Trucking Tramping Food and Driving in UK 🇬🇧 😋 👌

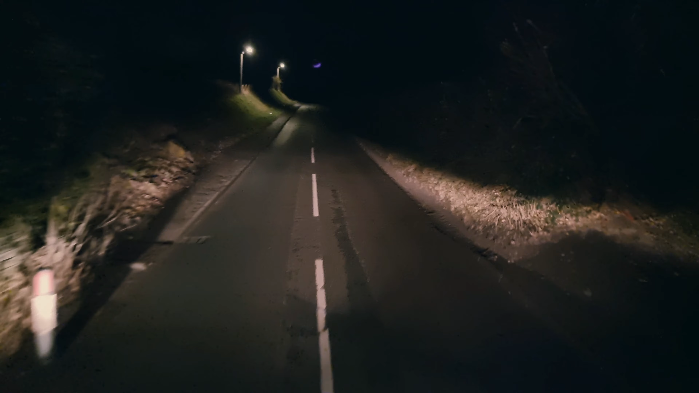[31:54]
Look at those crabs on the road, man. Sigh, man. And you know what? Let me tell you something.